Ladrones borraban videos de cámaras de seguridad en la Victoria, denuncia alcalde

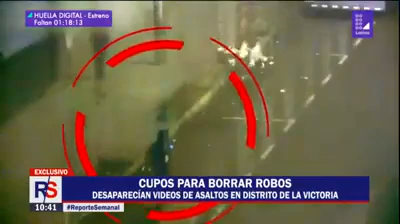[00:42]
Este hombre de mochila negra camina por la avenida Unanue, chateando por WhatsApp. Hasta que de pronto, este sujeto de capucha ploma aparece.